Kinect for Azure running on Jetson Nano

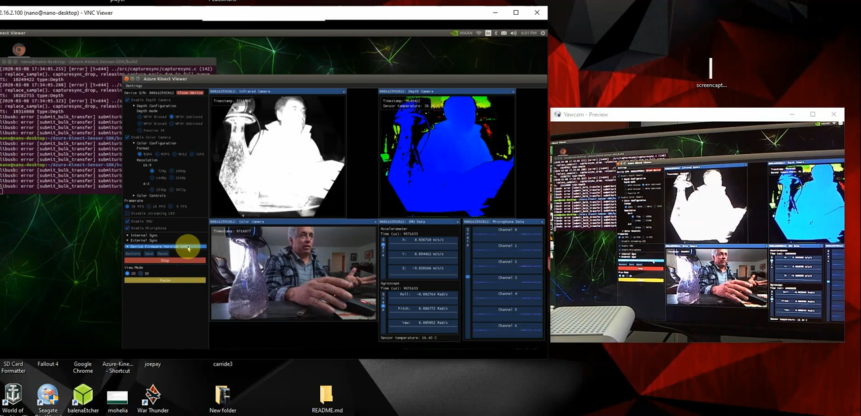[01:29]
On the left is a VNC. So I think the VNC will give you kind of a better, more detail. But it won't do the justice as the live cam. So what we have here, let me see if we can get this going. Oh, you see, because on the left here we have kind of the configurations you can do. And up here there's the infrared cam. If you look up to the left up here, you can see the pixel position and the pixel value. That's really good.
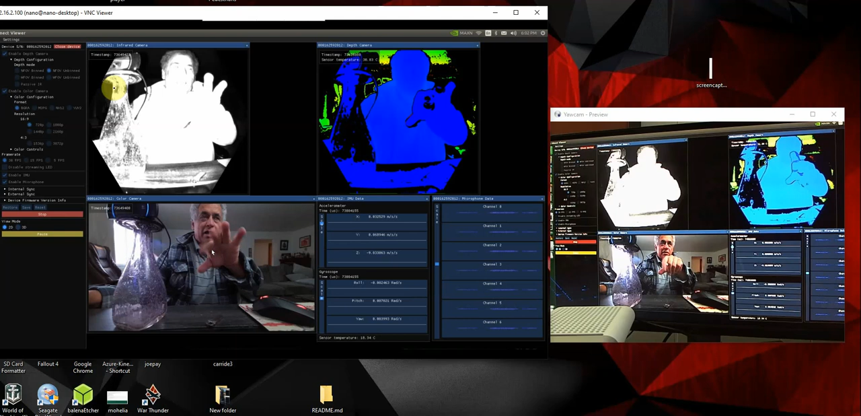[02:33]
And then down here you have the live camera, which is, you know, just fine. Have you noticed that there's really no lag? The Nano is doing a really good job of like, you know, no lag. So it's pretty good. And over here on the right here you have all your channels. There's like seven channels for the sound. You have an accelerometer, a gyroscope, you know, because you can move it around and stuff. I'll move it around a little bit after I'll show you all that. And then, you know, you know, you have all these selections. It's got Y-U-Y-2, which is perfect for like deep stream. So that's my next thing is I built a G streamer to run the Kinect V2.
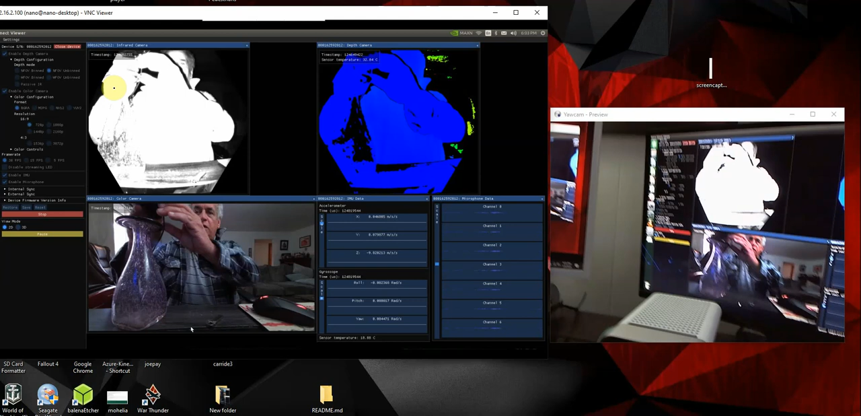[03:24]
I wanted to run this with deep stream. So let's see. That's about it on this. By the way here, let me see. I can show you. This is the, you see, that's like the new Kinect, the Kinect V2.
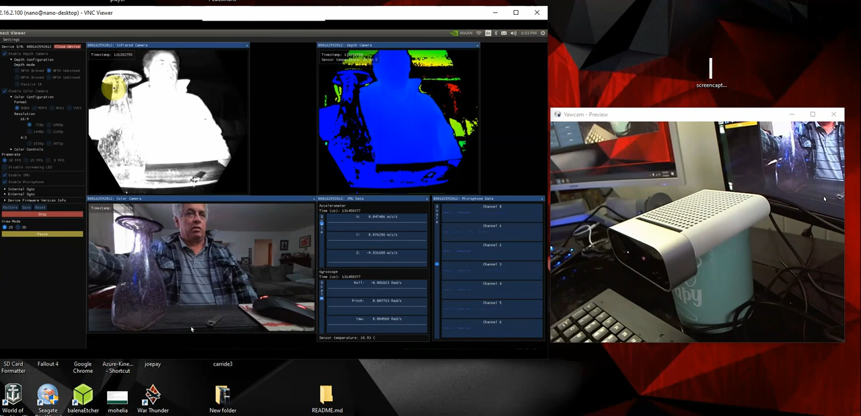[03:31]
And then it's hooked into my Nano. There's my Nano right there.
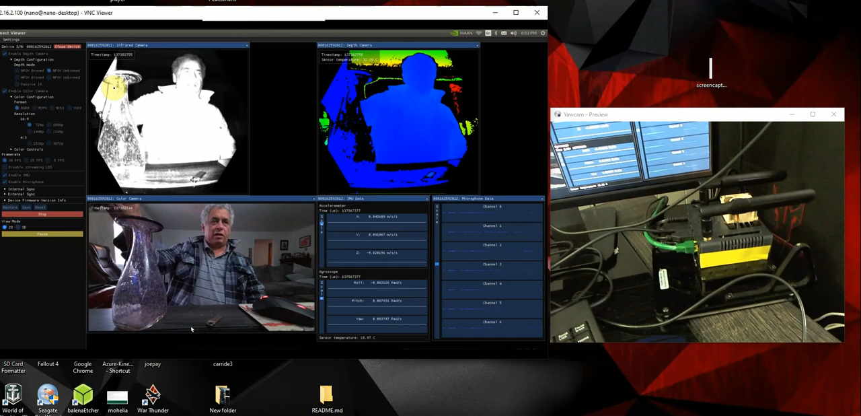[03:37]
So let's see where this goes. And then what's nice is it does the 3D.
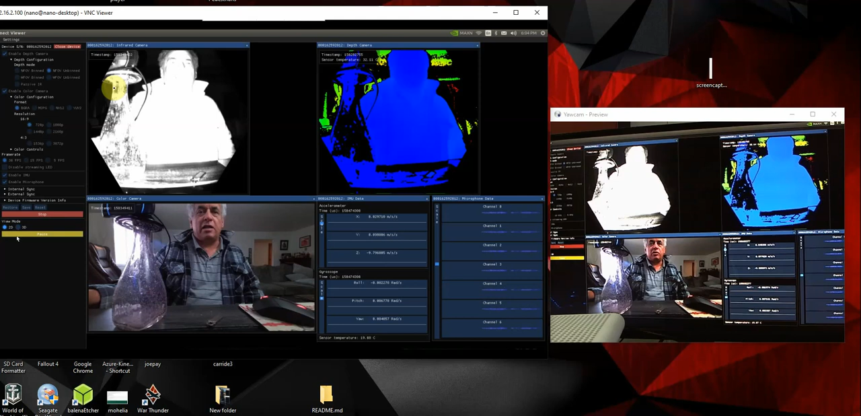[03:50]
Sometimes you got to stop it to make your changes and restart it.
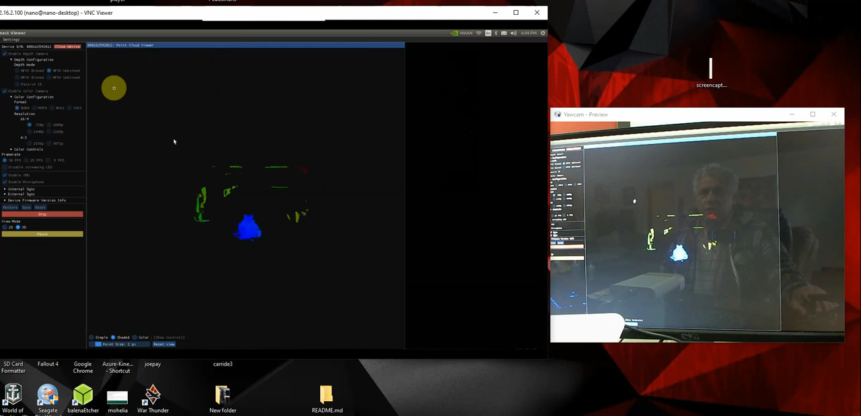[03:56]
Let's see. Get it closer. I don't know if you can see down here. There's a selection down here.
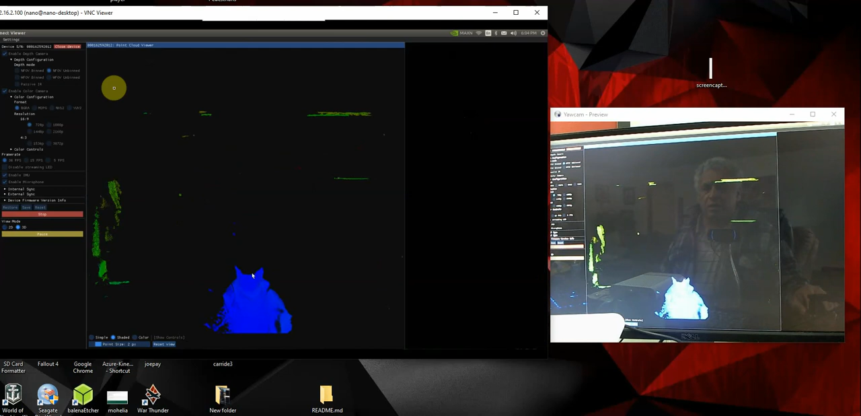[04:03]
You can spin it. I can do simple. I can do simple.
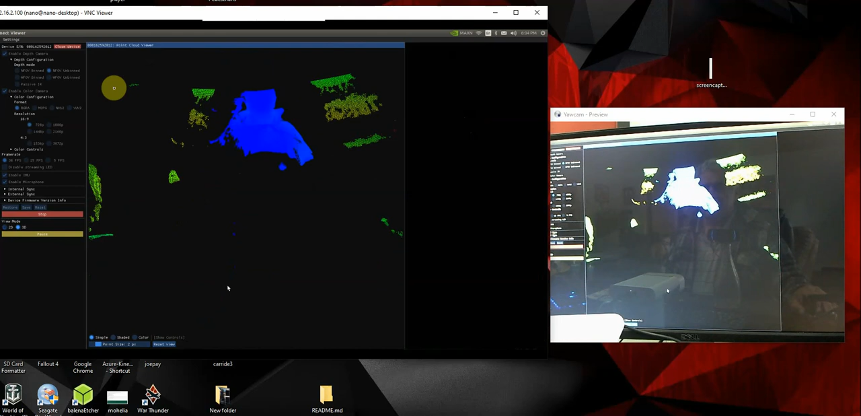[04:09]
And then I can do color. There's me.
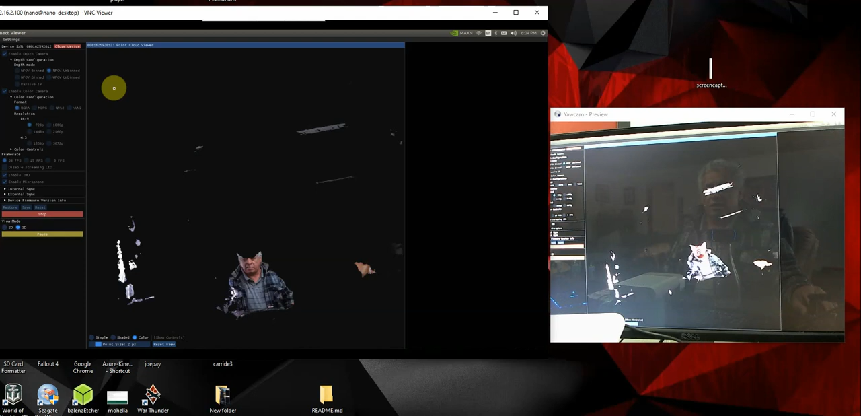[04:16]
Let's get a better shot of the room here. See if it'll do a better job. See, there's the room.
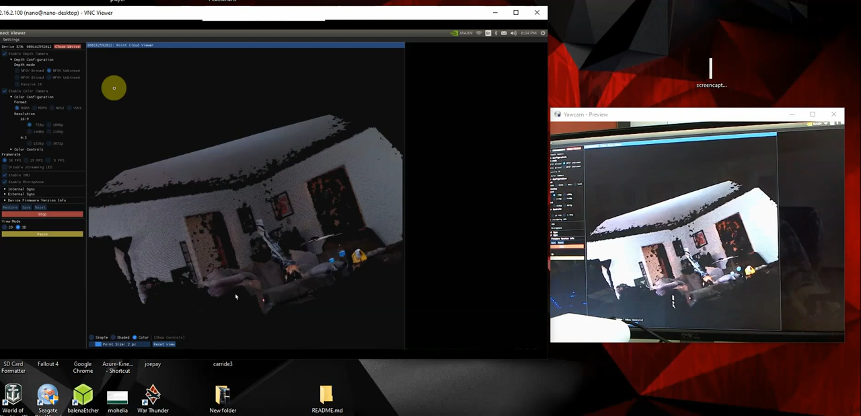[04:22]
There's my puppy.
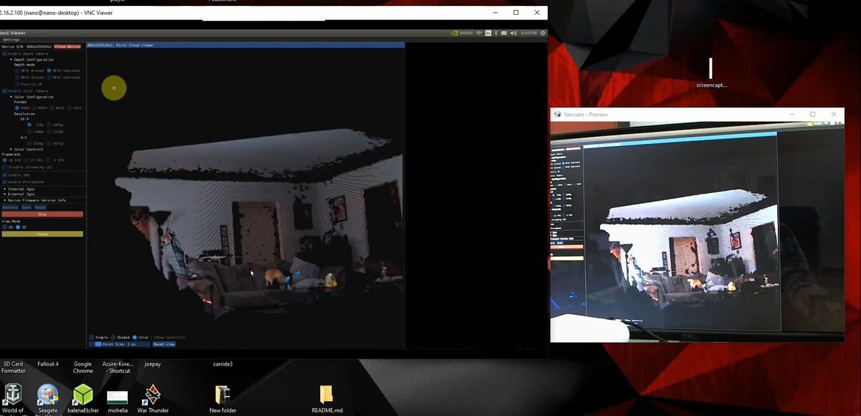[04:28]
Let's see if I can get in here, too. See, there's me. So,
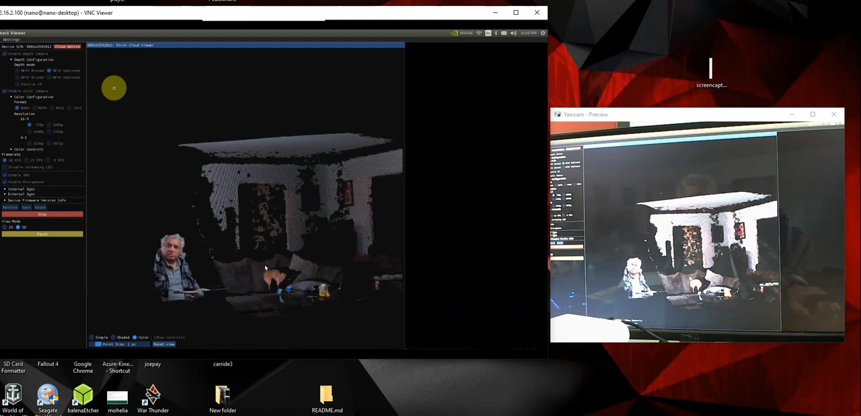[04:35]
you know, this is my chubby face.
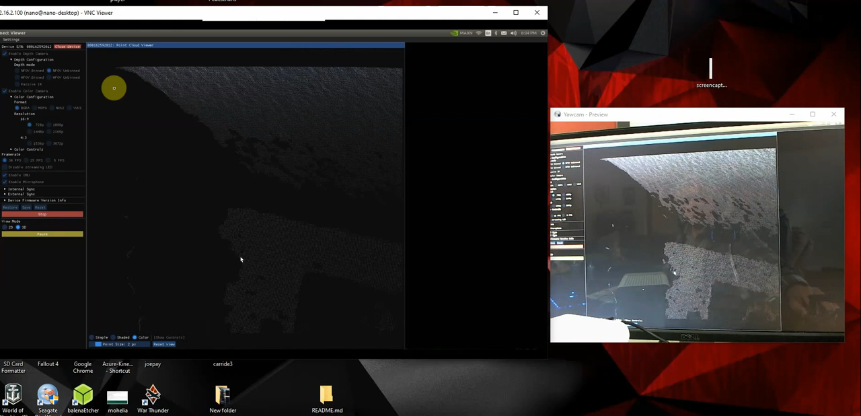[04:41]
That's pretty neat. Let's see. Go back to shaded. Do that. Like I say, I mean, that's pretty, that's pretty good. The Nano's handle is very well. 30 frames a second, no problem.
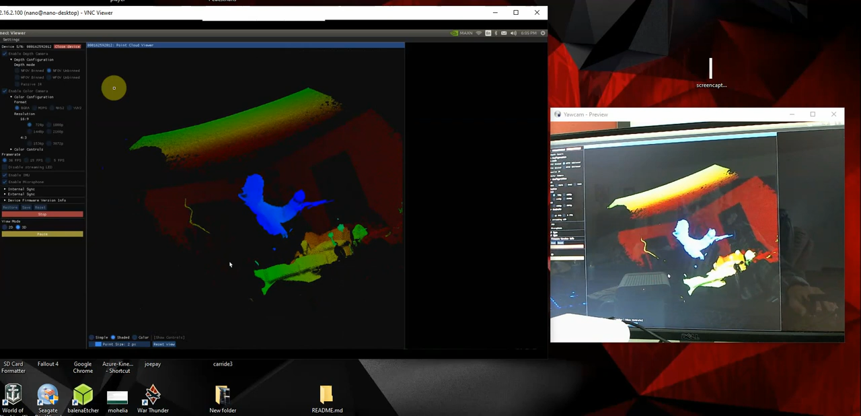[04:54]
And this is simple.
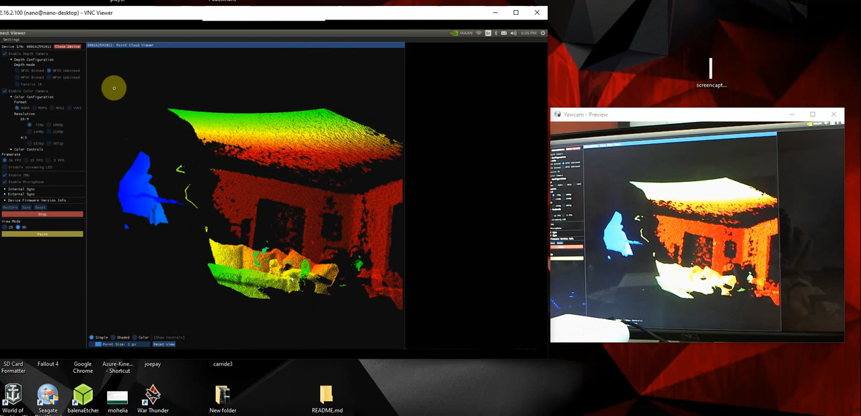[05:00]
So, so let's go back to the color.
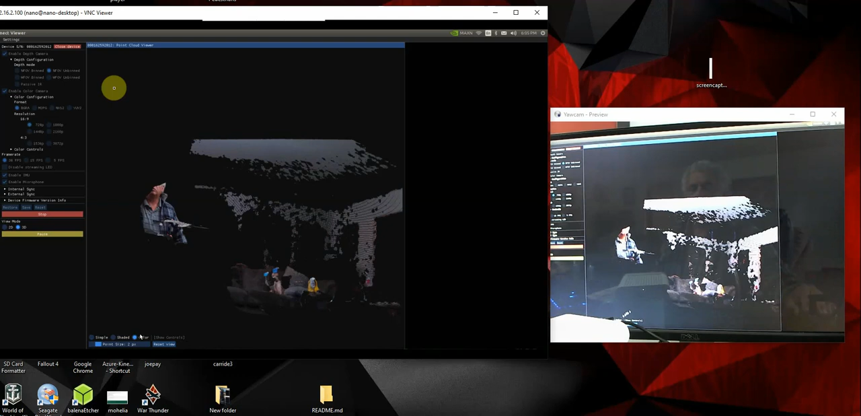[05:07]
So, I mean, it works pretty good. You know, it's nice and fast.
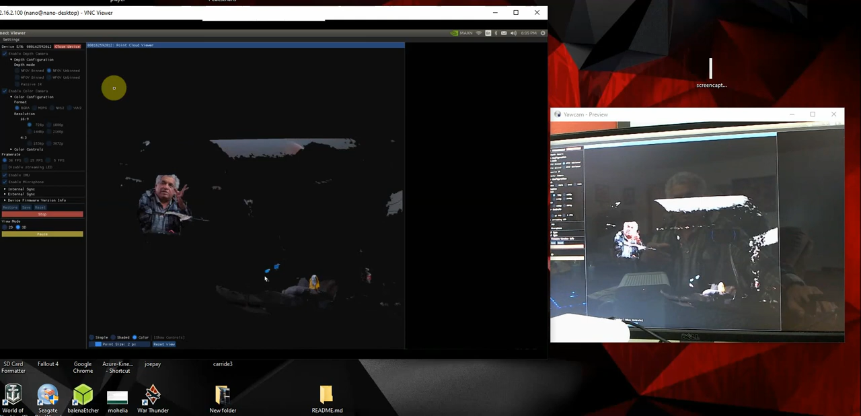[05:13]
You have a lot of selections and, you know, and, and so there's that. Let me kind of pick this up and move it around a little bit.
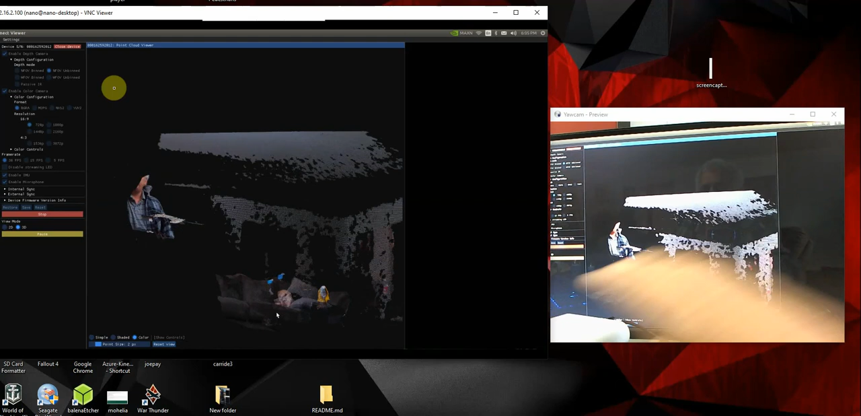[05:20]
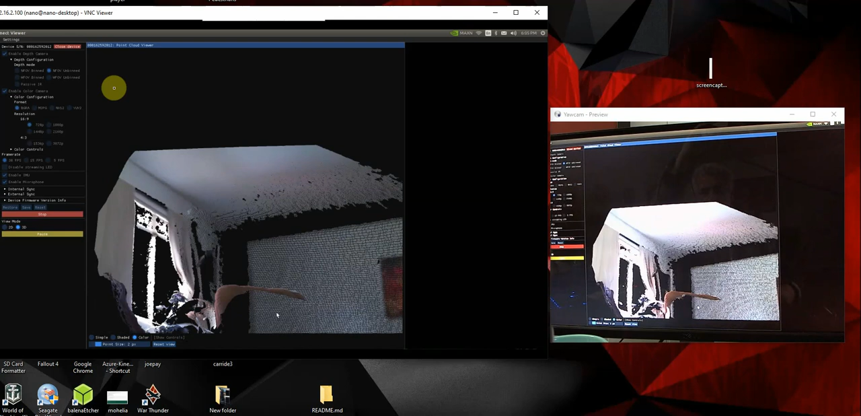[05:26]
There's the room. They can move it around.
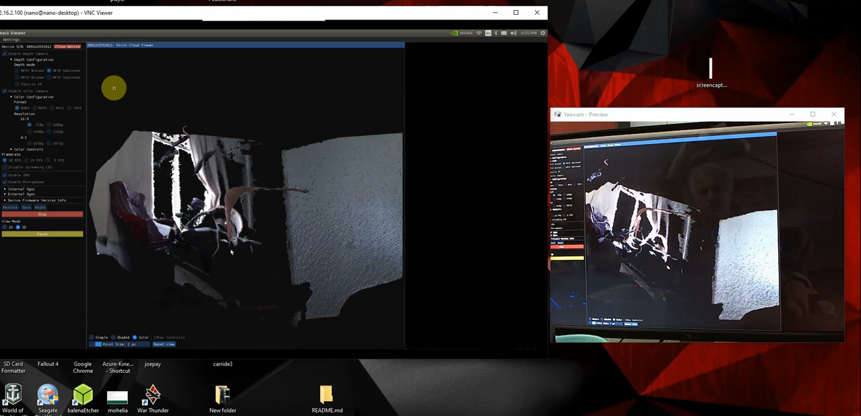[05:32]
So, you know, you can see.